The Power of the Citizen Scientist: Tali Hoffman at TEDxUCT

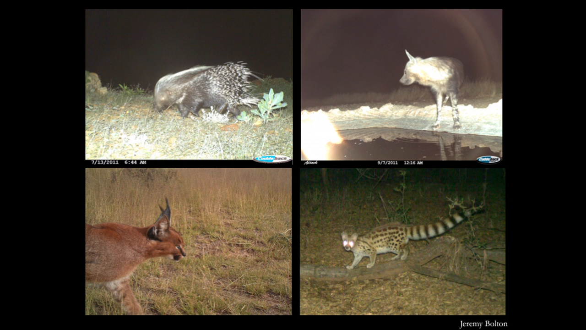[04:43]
your camera takes photographs of the more cryptic, elusive, nocturnal, or shy species that just won't show their faces when people are around.
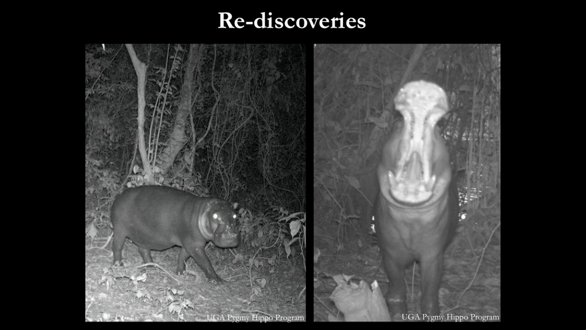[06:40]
These are photographs of pygmy hippos, taken in Liberia in 2011,
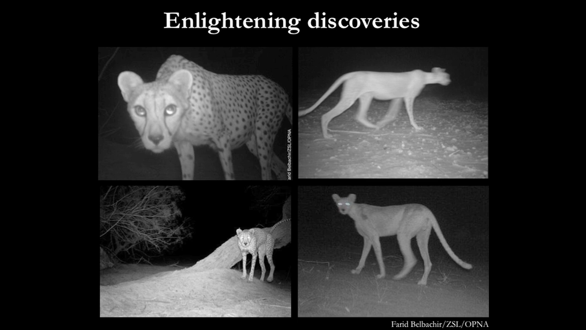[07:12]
Like the pygmy hippos, there's very little known about these animals, and camera traps are helping to figure out how many there are, where there are, and what can be done to help them survive.
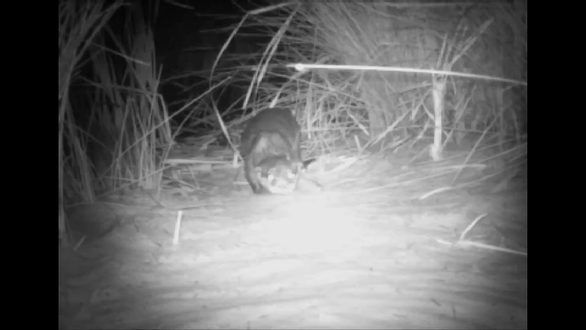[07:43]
So it freaks out initially, which is quite normal.
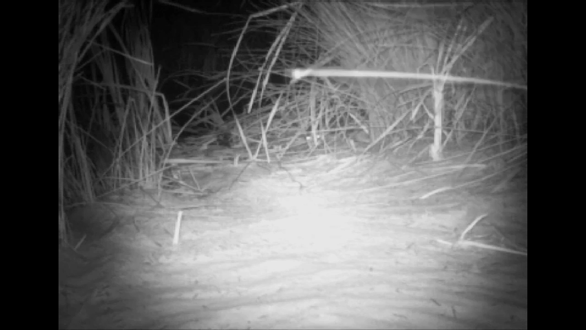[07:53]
Eventually, it comes back, has a good look around to see if it's a threat or not, and when it's not, it just acts like otters act. They love to roll in the sand, as it turns out. And it's a lovely example of how animals can really just get used to having a camera trap there. It's a very non-intrusive way of observing their behavior.